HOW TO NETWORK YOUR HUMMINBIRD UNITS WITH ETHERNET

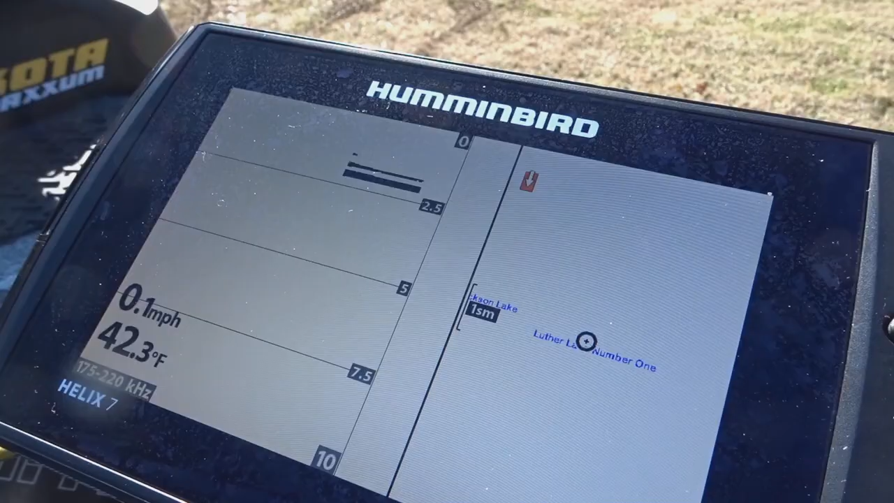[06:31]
On screen: water 42.3°F, speed 0.1 mph
um let's check my views here that's the only view i ever want to see on this thing everything else is hidden i see i'm right next to luther
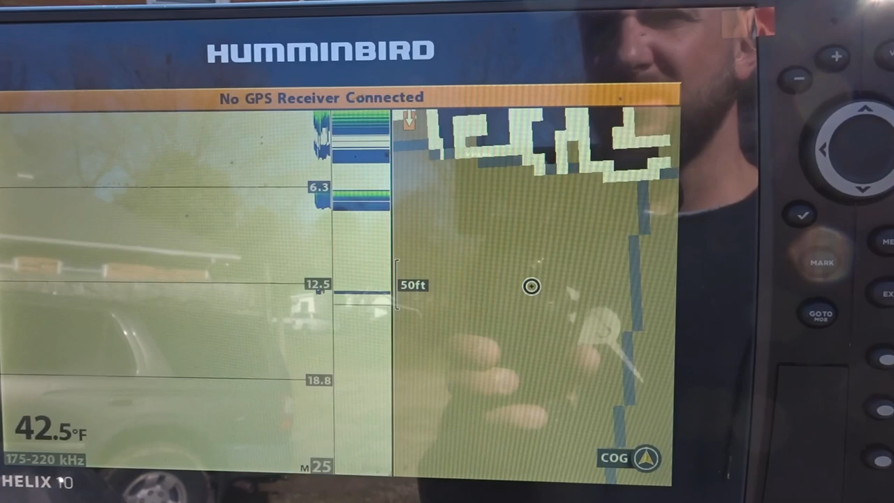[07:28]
On screen: water 42.5°F
connection it'll take it a minute because we're not near water
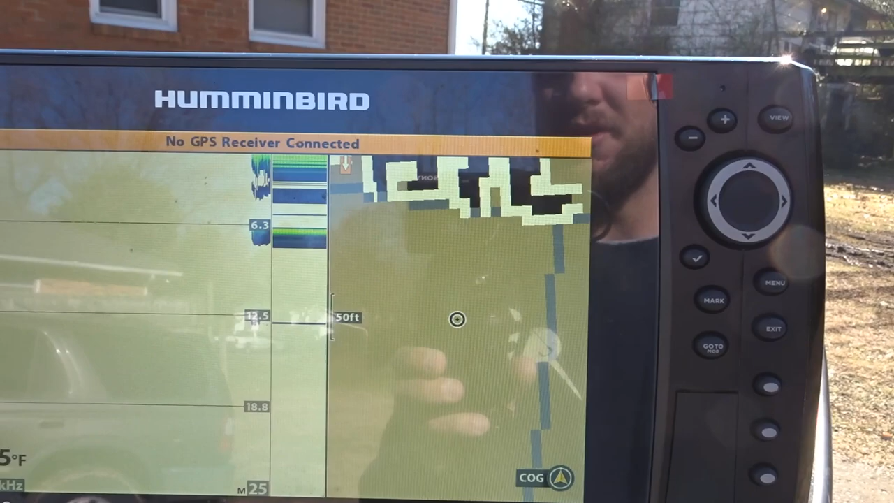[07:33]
uh there we go we got gps now active side
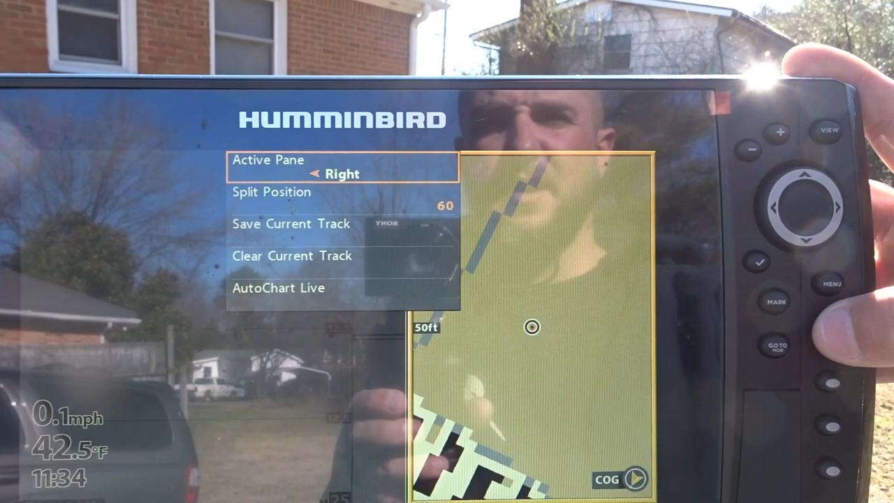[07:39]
right let's back out a little bit here
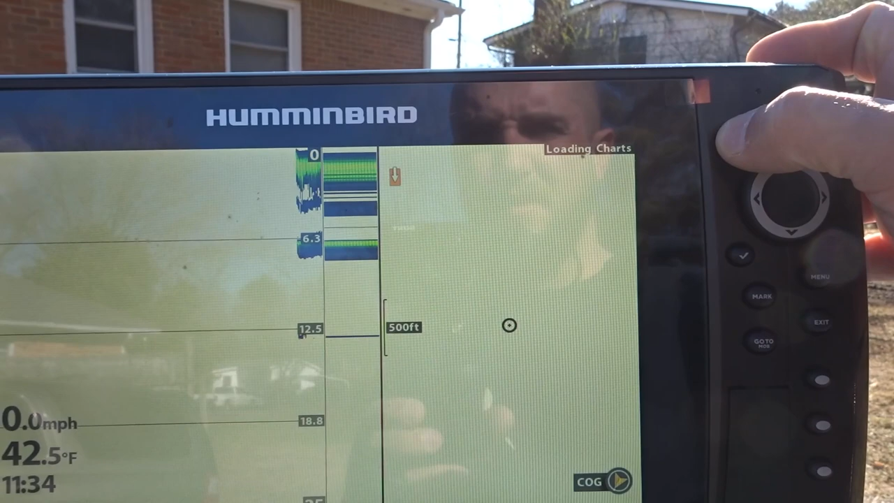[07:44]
On screen: water 42.5°F, speed 0.0 mph
it tells me what road i'm on here all right this is a this got a better gps in it
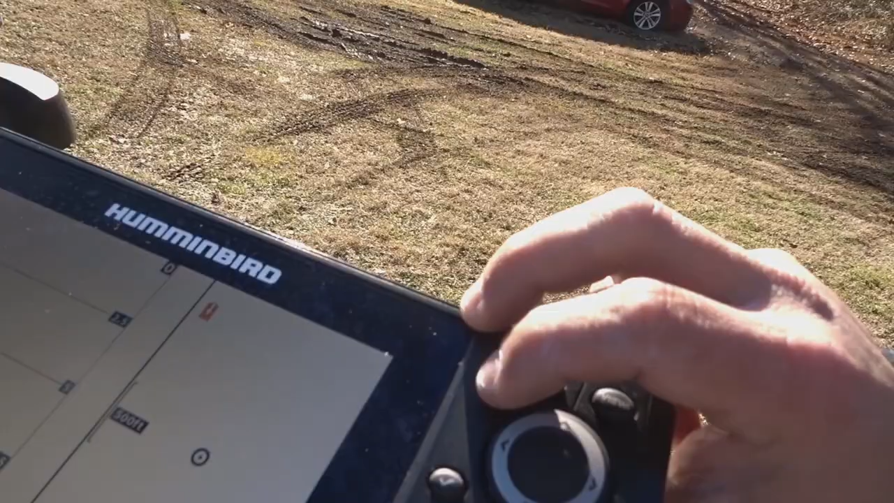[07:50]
let's zoom about 500 feet so i'm gonna match i'm gonna match my distance here
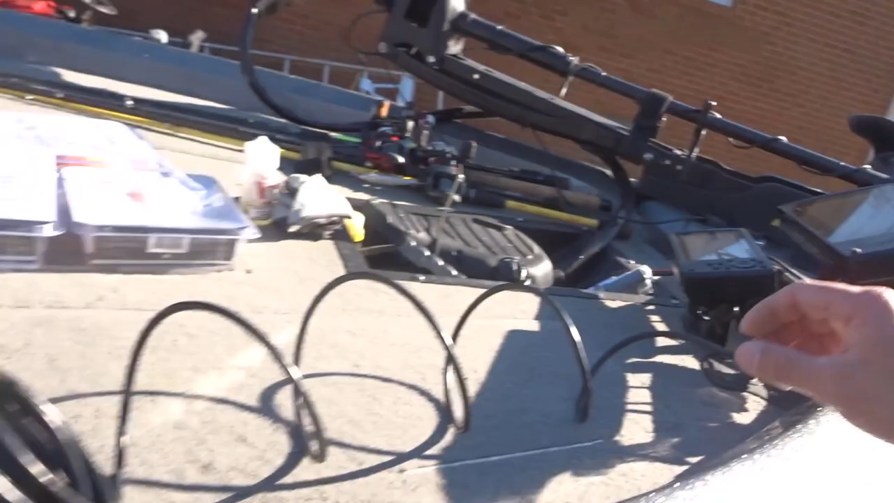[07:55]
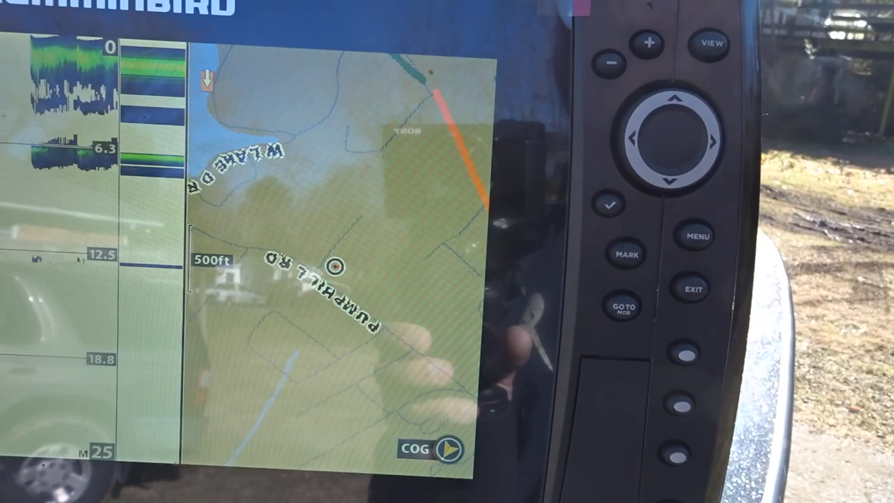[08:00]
500 feet radar ready just beeped at me all right so the first thing i'm gonna do
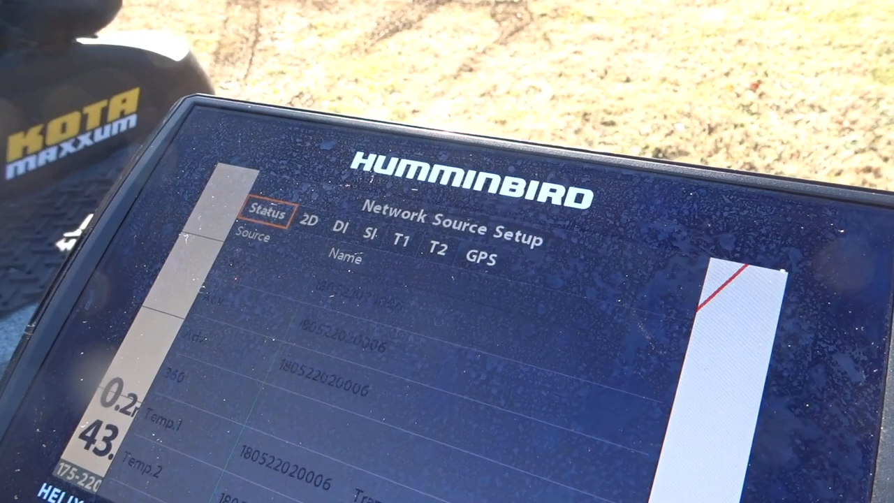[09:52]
and it'll give you everything going on here my 2d all right so so what mine did is it picked out
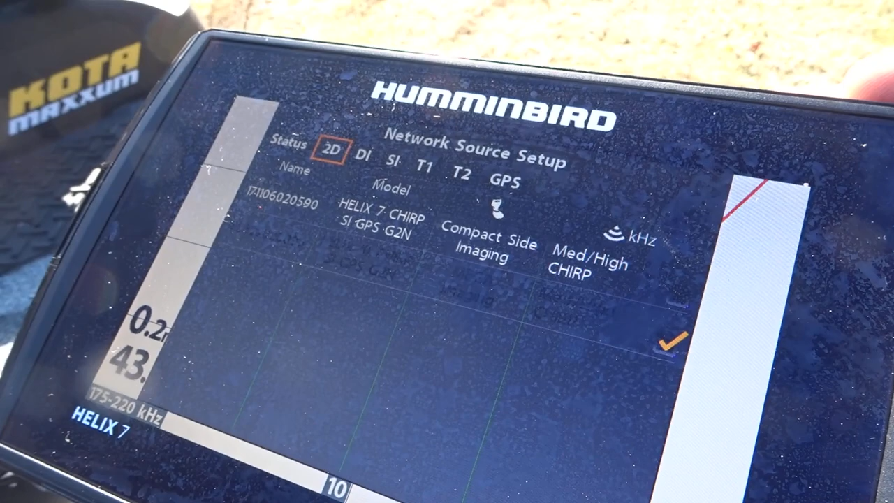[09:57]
the best transducer and by default it went to the best transducer
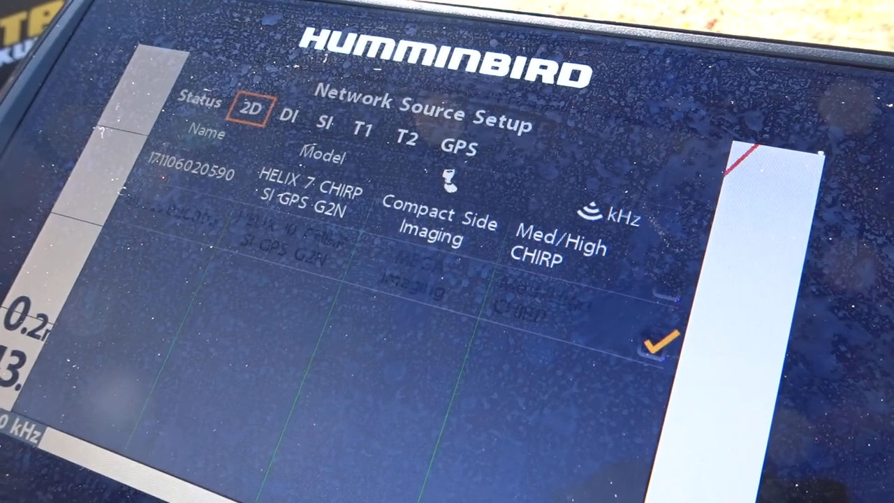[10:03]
and it's showing my source as the mega imaging which it's powered down
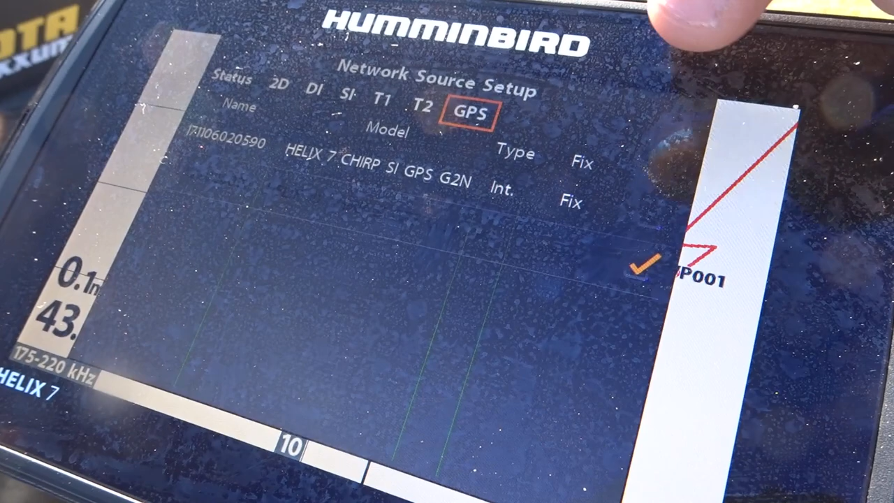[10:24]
change that and select this right here you just hit select uh
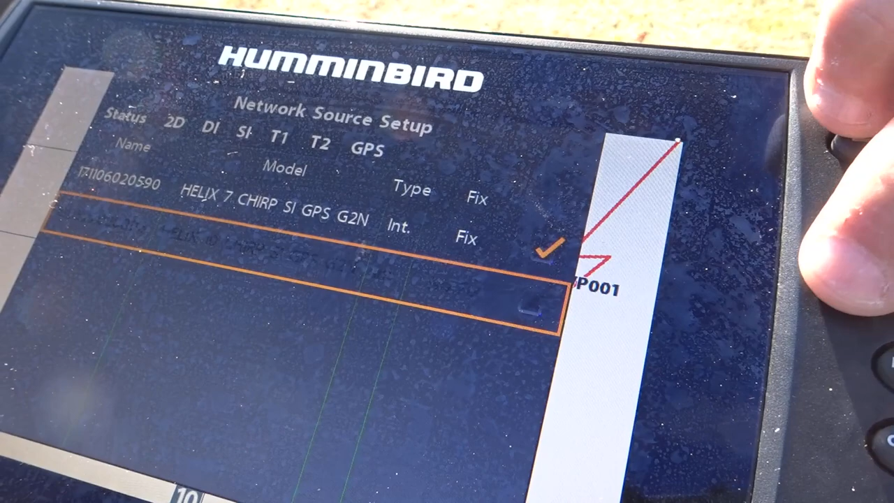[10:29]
but i want to leave everything on one transducer now so i don't have conflicting signals
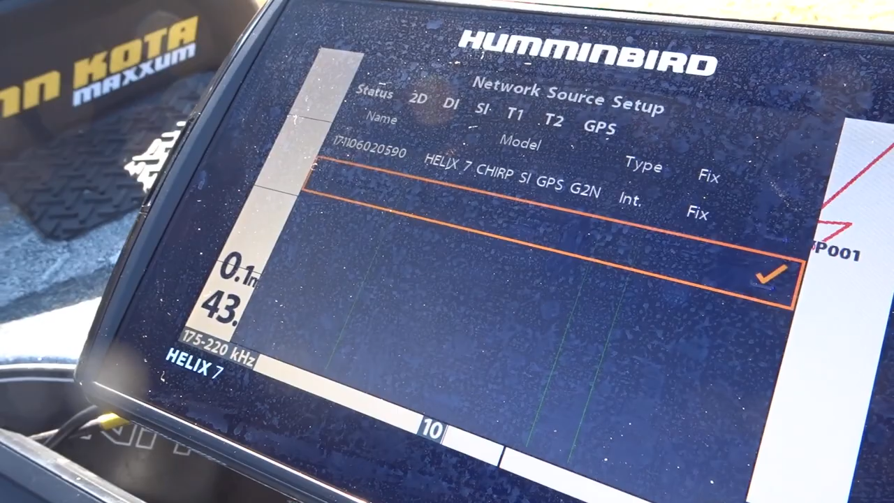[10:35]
so now it's going to be using only the mega transducer it's not going to
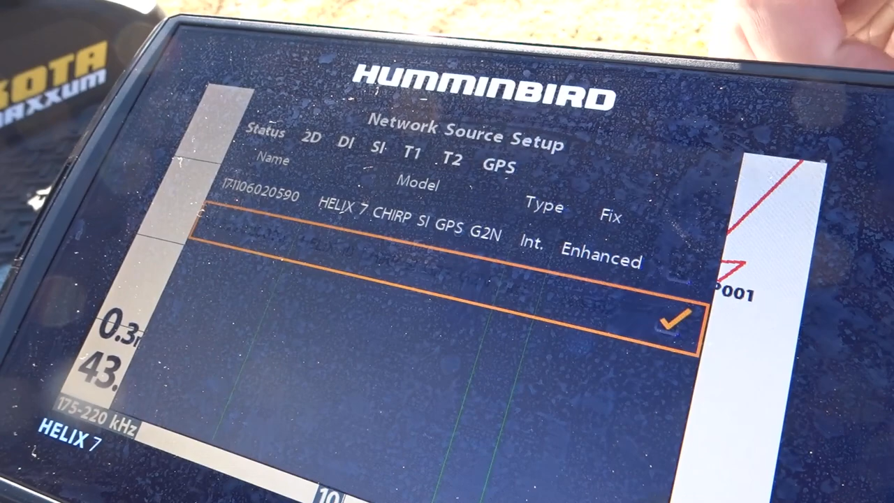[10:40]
be pulsing the compact side imaging transducer that goes to this unit and
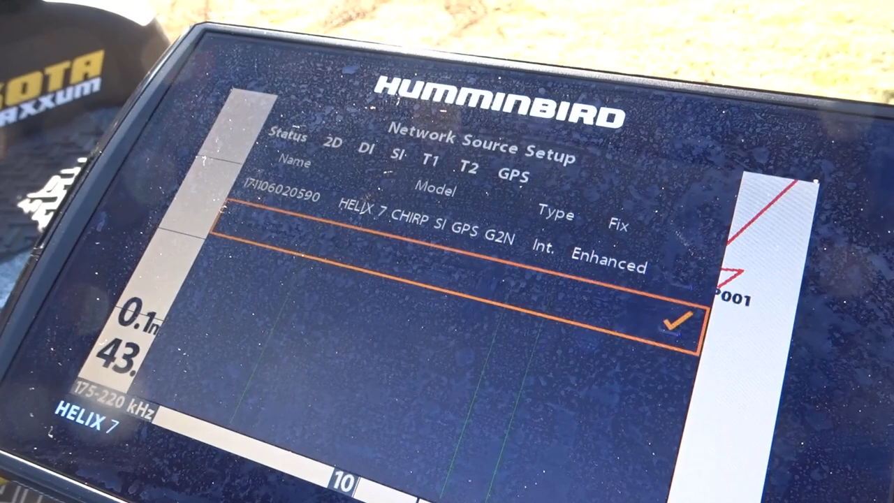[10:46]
that's just verify what you want you can pick and choose which one you want i want to use my mega transducer
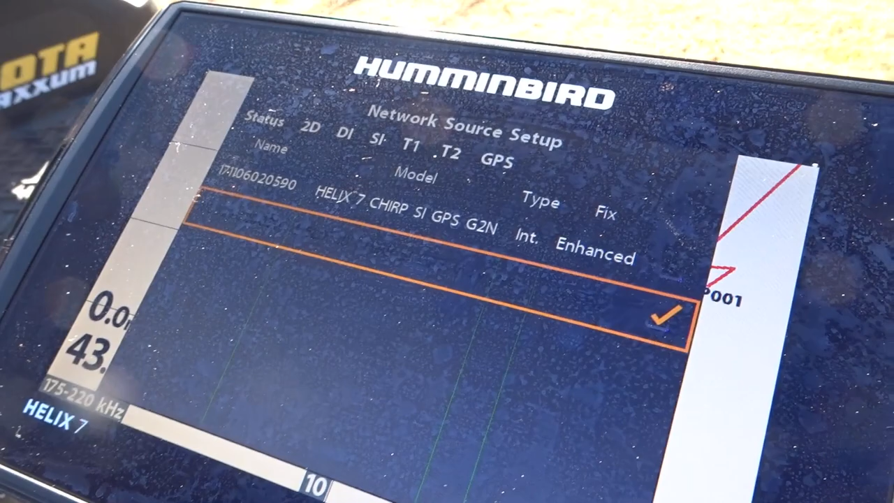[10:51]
for both units this one little cable here does all that so we just verified all that